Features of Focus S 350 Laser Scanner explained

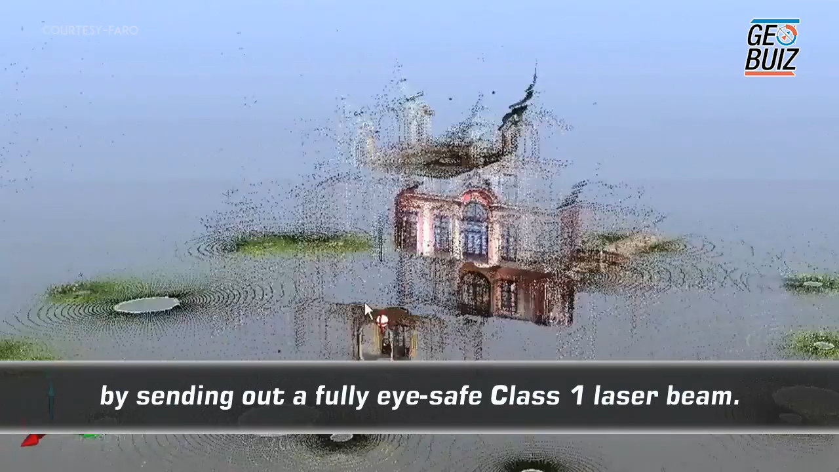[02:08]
When you laser scan, you pick up everything. So you get a very rich data environment.